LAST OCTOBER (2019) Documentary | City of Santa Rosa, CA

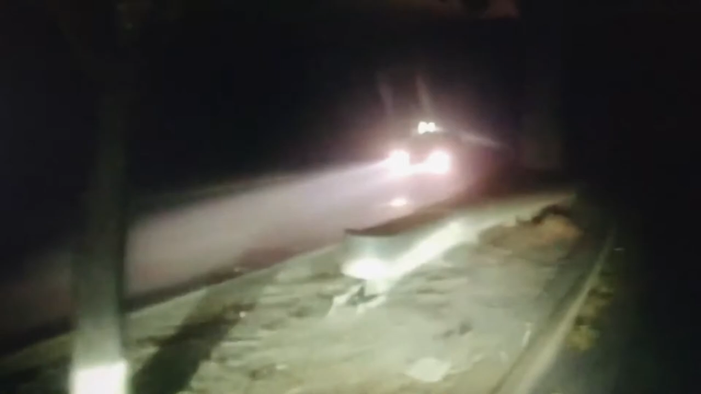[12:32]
Avenue and you're coming down a hill and I got this crazy view of the Journey's End Mobile Home Park the entire thing was just engulfed
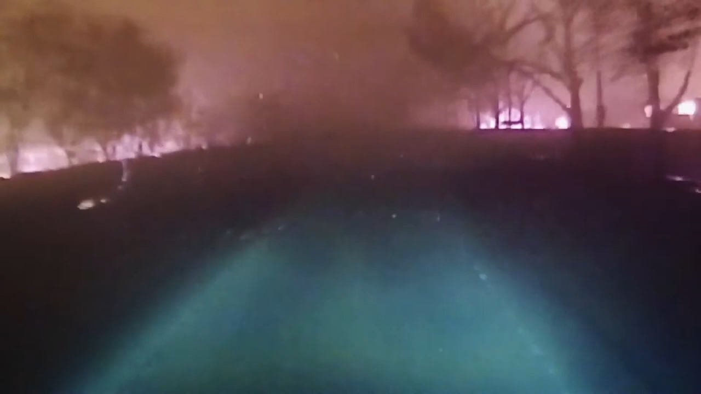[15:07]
again every house is on fire every single one and cars are flying past me just people trying to get away I'm looking at it I'm just staring at